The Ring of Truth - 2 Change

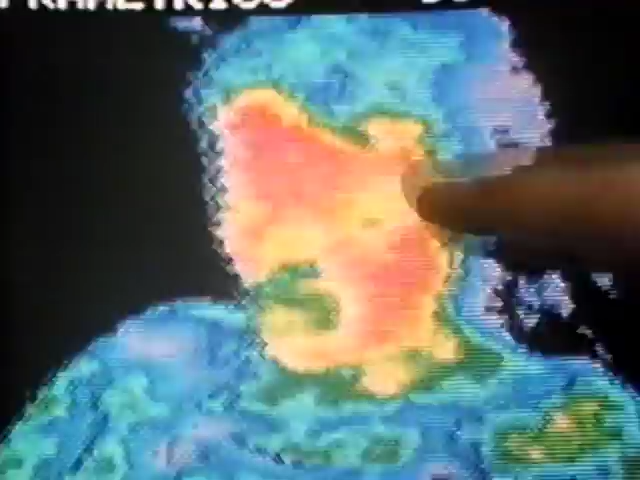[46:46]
And you can see that your neck and your arms are starting to get...
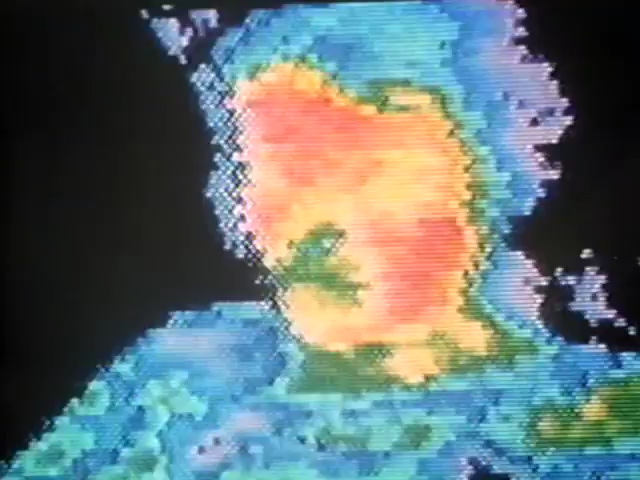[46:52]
I can feel it. I can feel sweat dripping on my face, which I could not feel before.
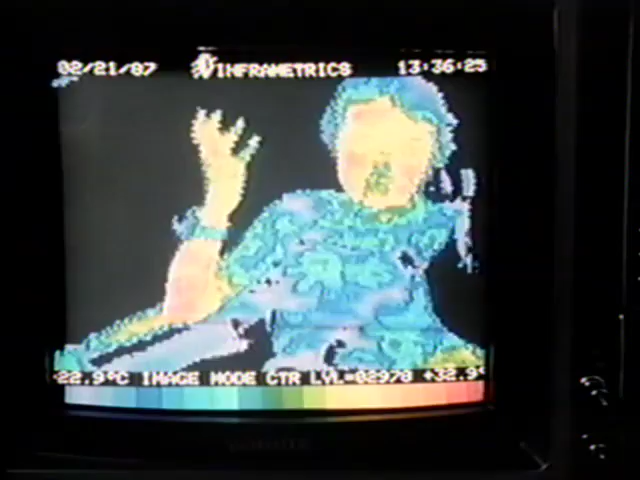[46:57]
Yeah, it's real, okay. It's real clear. With no airstream at all, Lois can evaporate very little water.
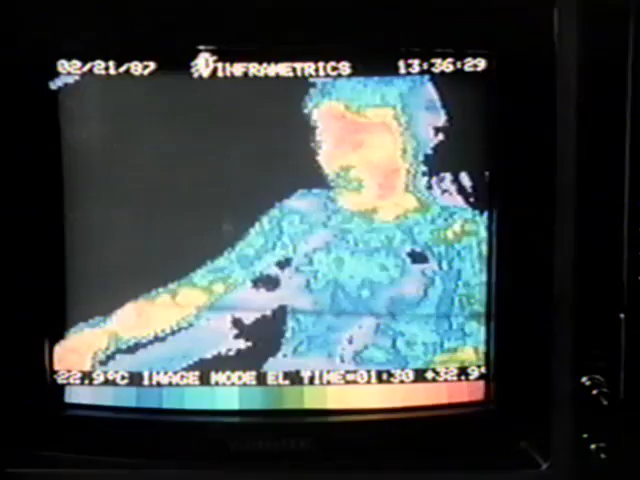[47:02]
On screen: scale bottom 22.9°C
She would overheat dangerously within minutes.